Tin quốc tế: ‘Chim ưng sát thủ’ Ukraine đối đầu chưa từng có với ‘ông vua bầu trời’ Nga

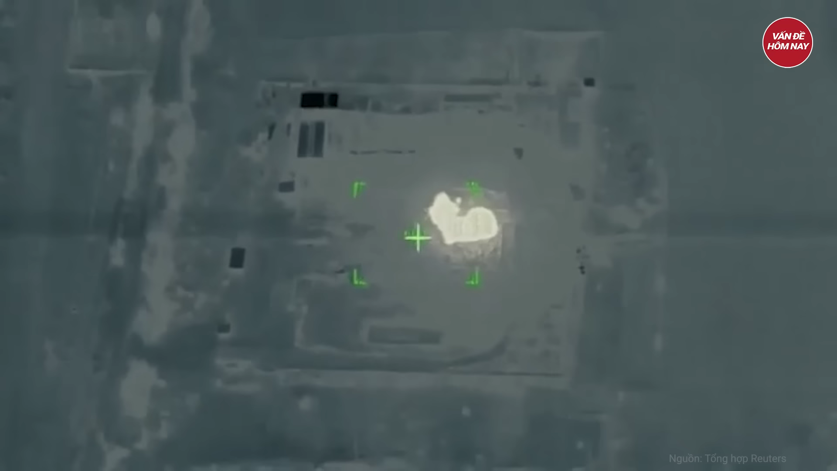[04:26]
thông cáo viết thêm việc phát hiện vị trí khí tài đối phương và điều hướng tọa độ cho pháo binh đã được UAV trinh sát Zala thực hiện.